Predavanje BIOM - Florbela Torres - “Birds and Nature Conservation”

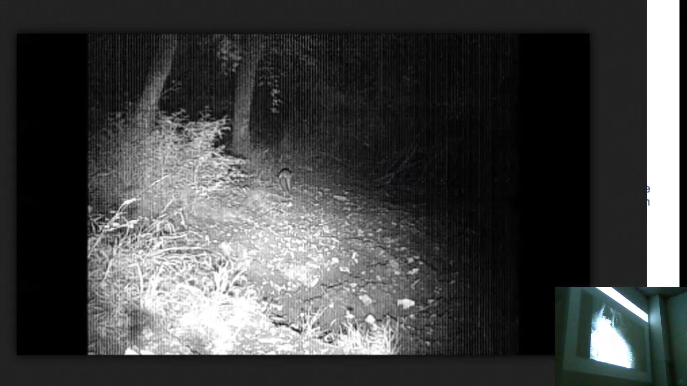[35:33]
How close do they need to get the camera to trigger? It's not exactly how close, but if they are in the view of the camera, and depending, for instance,
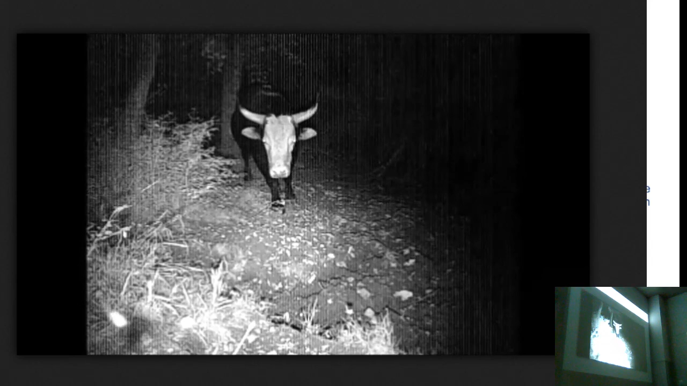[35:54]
you can see in the corner a spider that is on the camera, literally. And normally animals are from 3, 4. I think he was scared of the spider, not of the camera. This animal is part of the group of cows, actually. Okay, and by last, a badger.